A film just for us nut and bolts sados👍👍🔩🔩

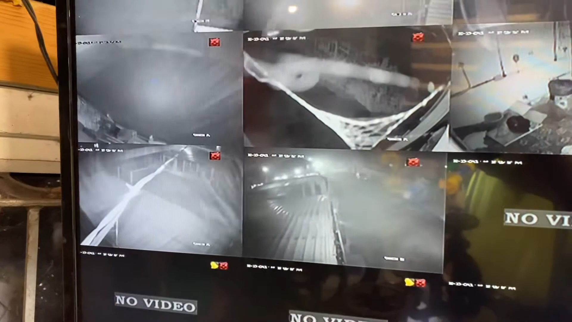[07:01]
absolutely stinking out there yeah reggie why aren't you down the pub going on a pub crawl because i'm in my man cave which we should all have for our sanity and look at it out there look at the the bleeding weather out there